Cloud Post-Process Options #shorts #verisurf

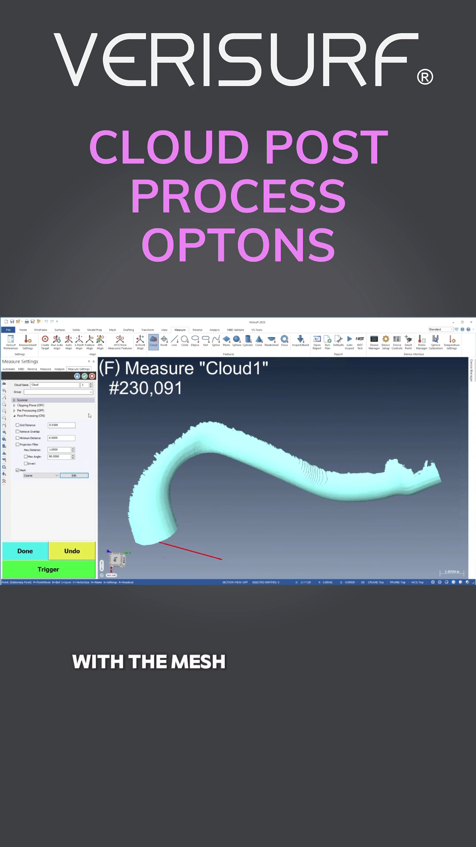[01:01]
With the mesh option enabled, the parent cloud is deleted and only the mesh is saved for more efficient storage.
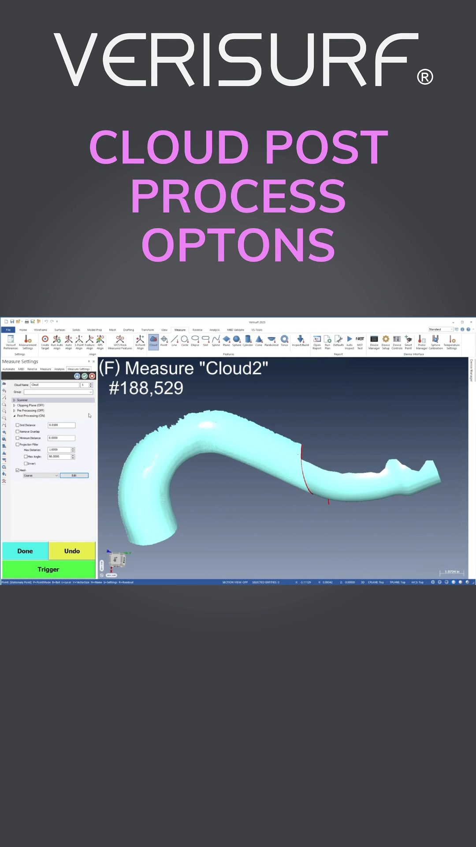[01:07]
The cloud post-process options in Verisurf make it faster and easier to measure, inspect, and reverse engineer parts using a mesh.